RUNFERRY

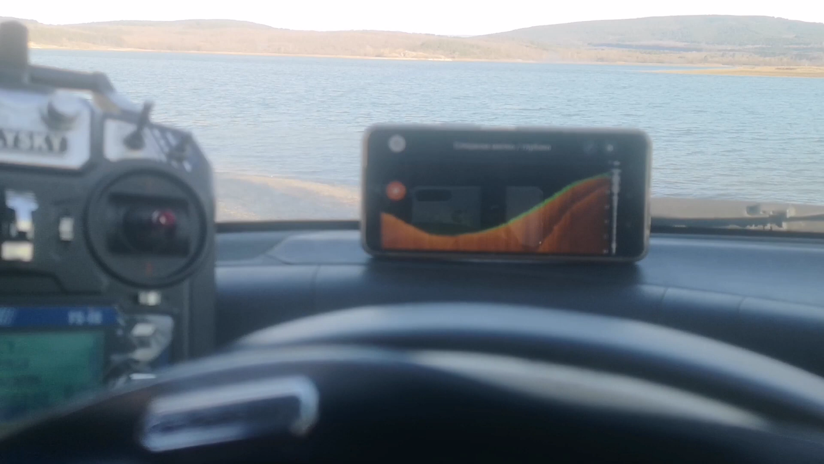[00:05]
Так, прикормочный кораблик Ранфери с автопилотом Диппер.
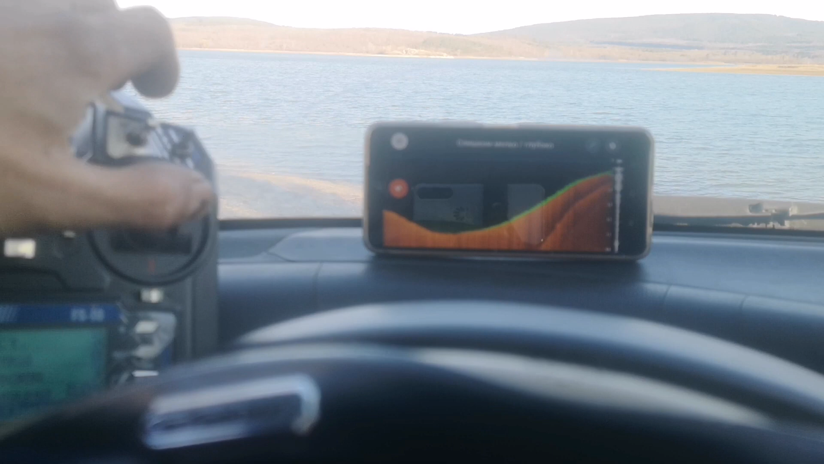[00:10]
Отправляем на рабочую точку. До рабочей точки
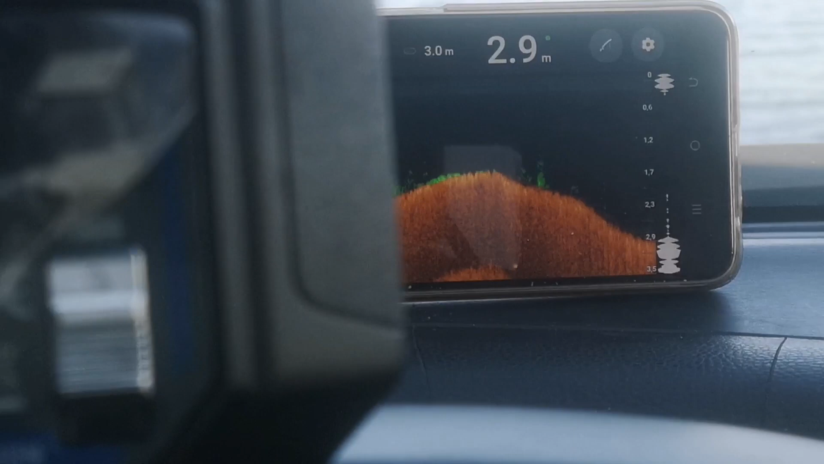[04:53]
On screen: depth 2.9 m
Осталось 273 метра для домашней точки.